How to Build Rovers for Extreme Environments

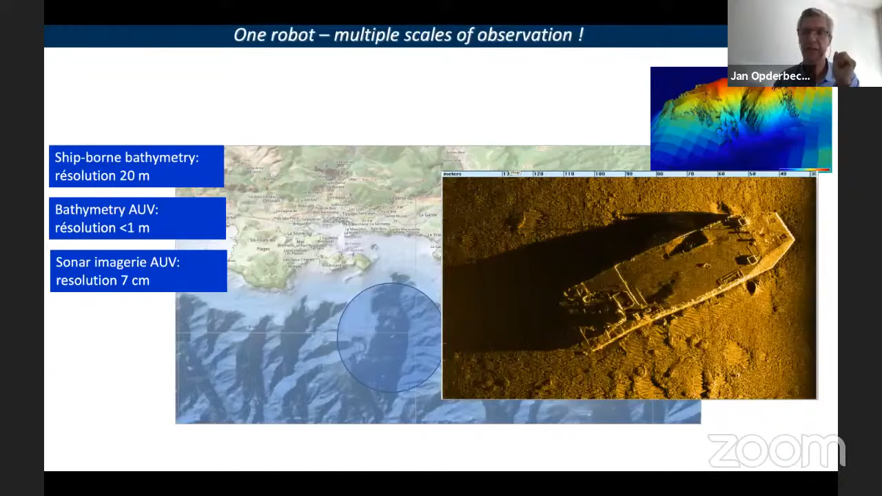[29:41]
Sonar is something similar to radar in air. And well, then the next step, but now we are really very close to the seafloor. We can only cover a very small extent of area. We will have the optical images. And once again, we see here, a stitched mosaic of images above. And, and we can go into this and pick details and the the native resolution of the optical images are preserved.
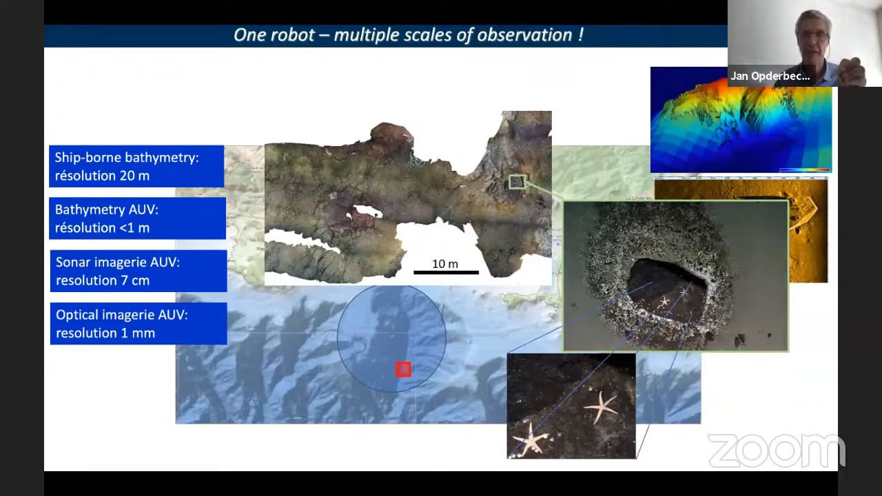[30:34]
So the, the mission of ULIX is to provide the larger maps, but then on given detected targets assigned by the scientists to provide the very detailed data in order to see what's really on the seafloor.